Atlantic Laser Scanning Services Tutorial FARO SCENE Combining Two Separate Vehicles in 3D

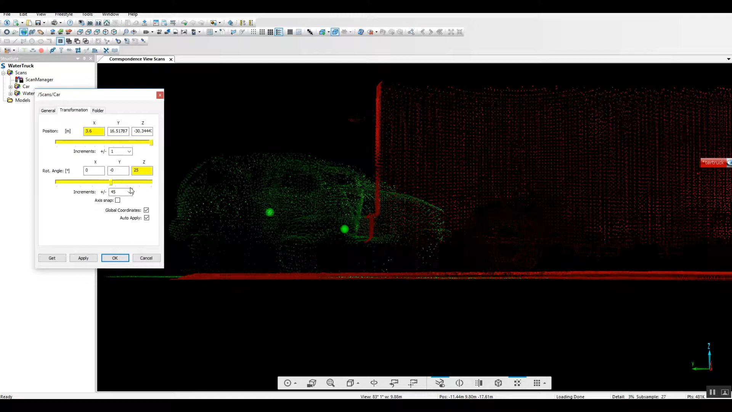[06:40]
and by looking at the project from different angles
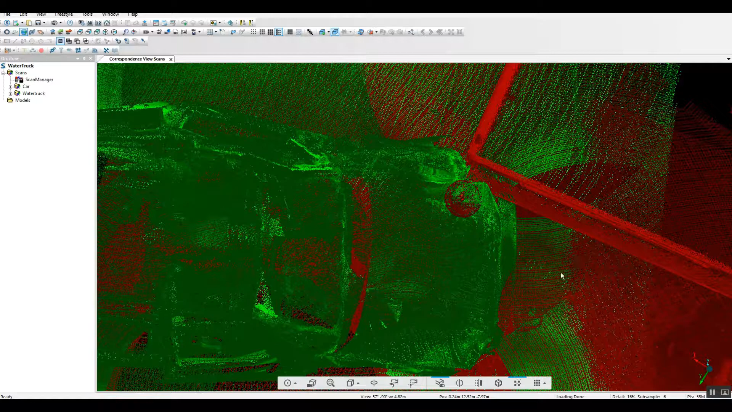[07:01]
you can get more or less the type of minor detail adjustments that you're
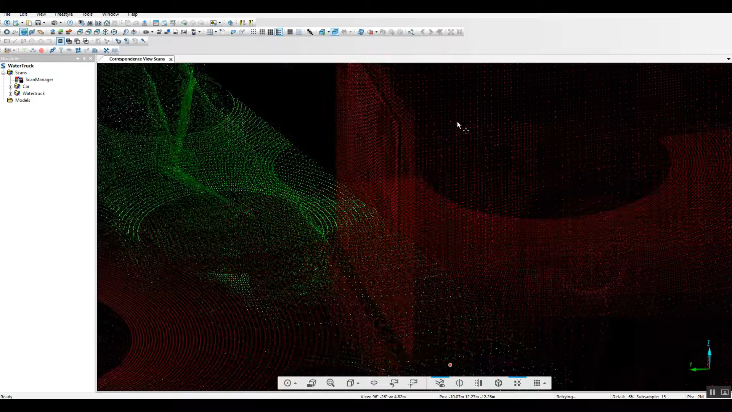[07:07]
looking for again when you're in the transformation bars for each of your
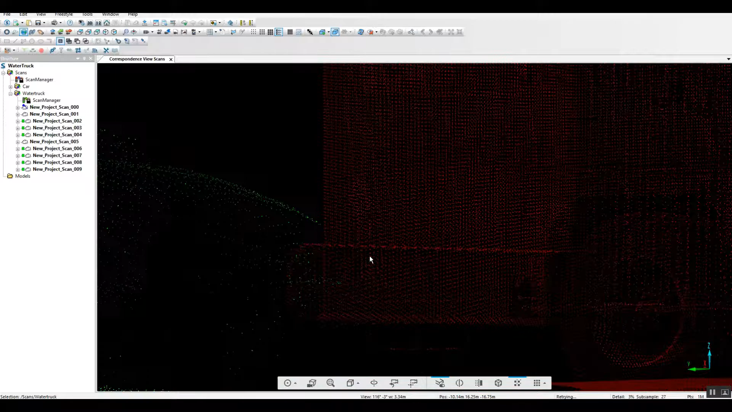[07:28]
very close you may want to change the numeric values